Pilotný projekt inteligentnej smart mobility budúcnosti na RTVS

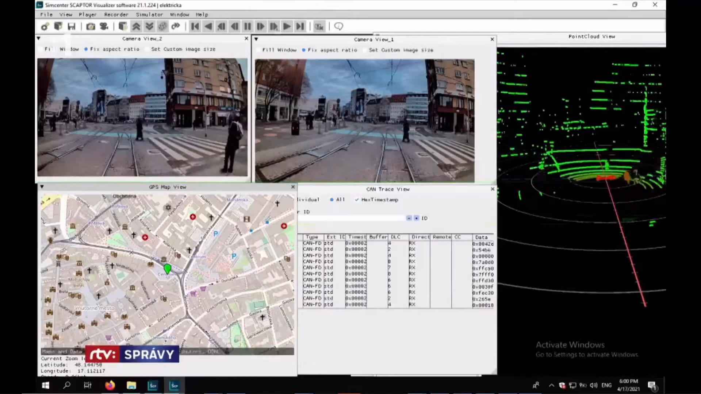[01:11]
Vedcov zaujímajú statické objekty ako budovy či dopravné značenia, ale aj dynamické chodci, autá či cyklisti.
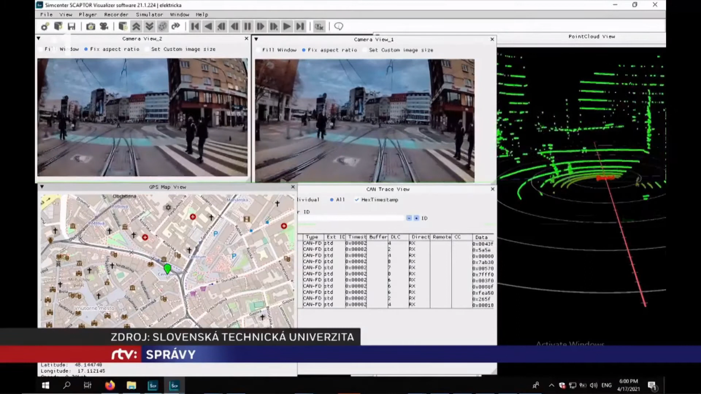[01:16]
Pre nás je vlastne dôležité všetky tie údaje z tých senzorov mať ako keby zarovnané v čase.